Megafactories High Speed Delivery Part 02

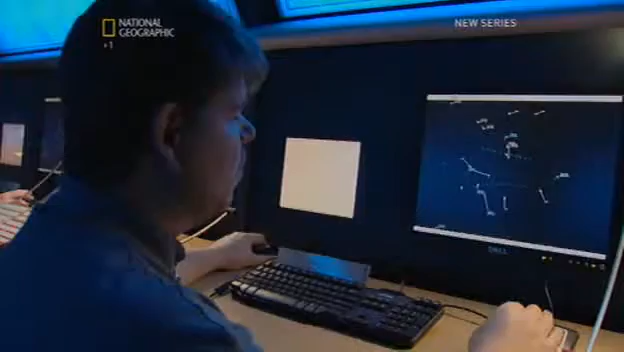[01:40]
They now rely on one of the most technologically advanced surveillance systems in the world.
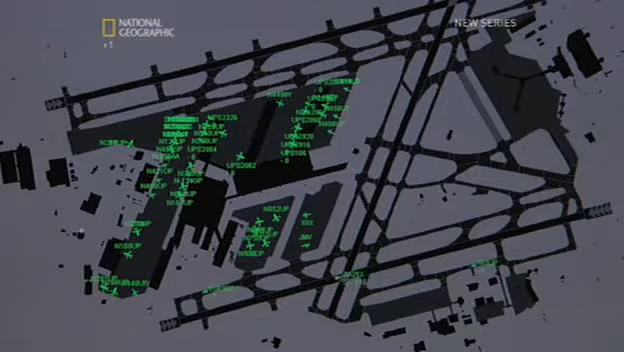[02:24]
the position it is in reference to my airplane.